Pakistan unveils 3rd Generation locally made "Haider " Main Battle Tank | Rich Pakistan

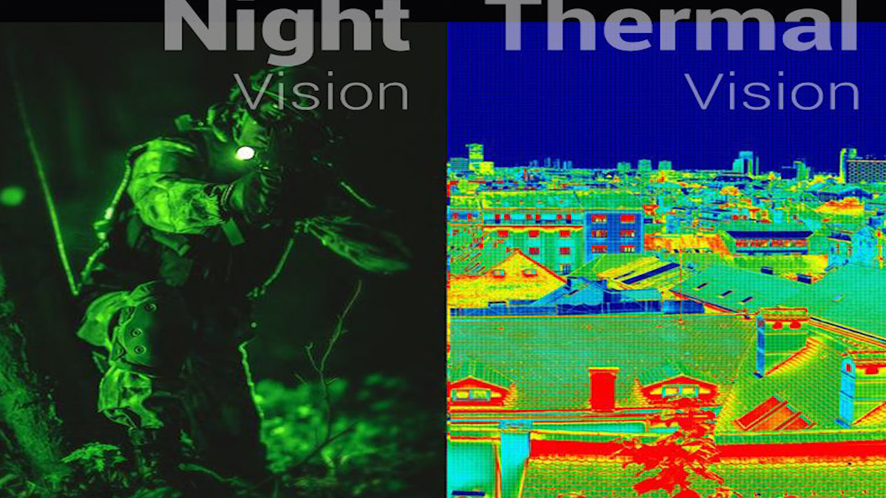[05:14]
حملہ کیا گیا ہے تو اس حرارت کی ایمیج بنا کر بھی یہ ٹرانسفارم کرتا ہے اور کرو کو پتہ لگتا ہے ہم نے جہاں ہٹ کیا تھا وہاں صحیح ہٹ کیا تھا یا نہیں کیا تھا اور